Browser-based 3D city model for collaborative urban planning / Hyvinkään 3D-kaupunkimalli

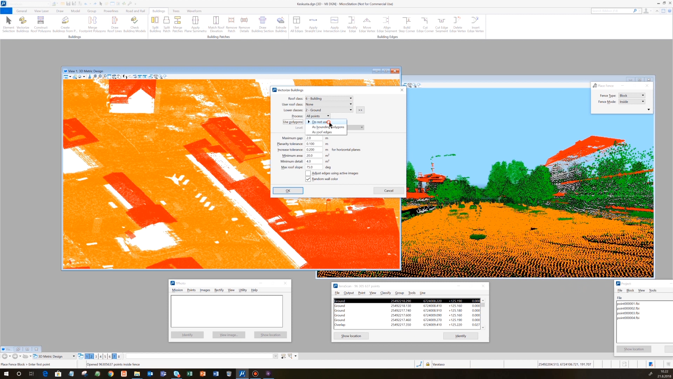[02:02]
Parameter to be fixed are roof, planarity, tolerance, minimum size of a building part or a building footprint, maximum distance between building parts belonging to the same model.
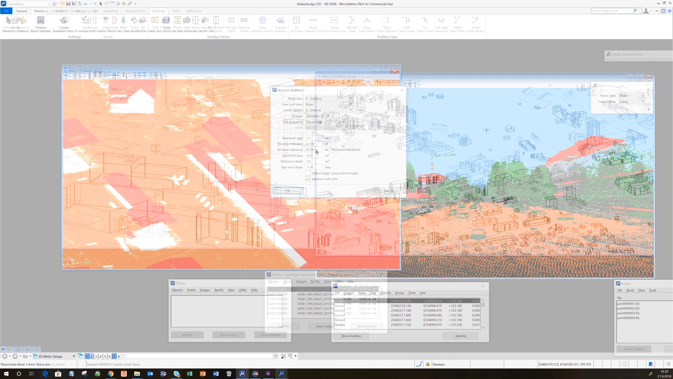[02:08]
Oblique images are used to create building wall textures
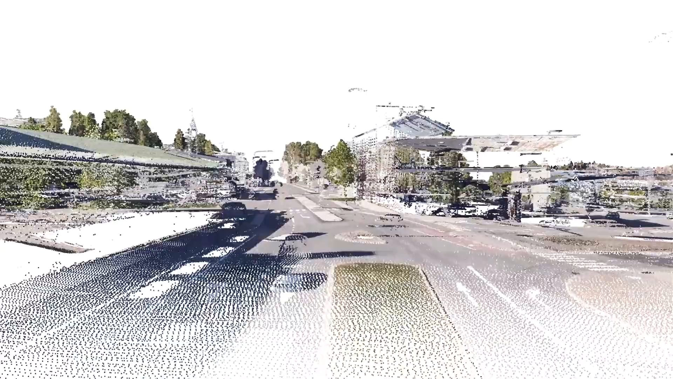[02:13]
This process creates very realistic visualization for trees.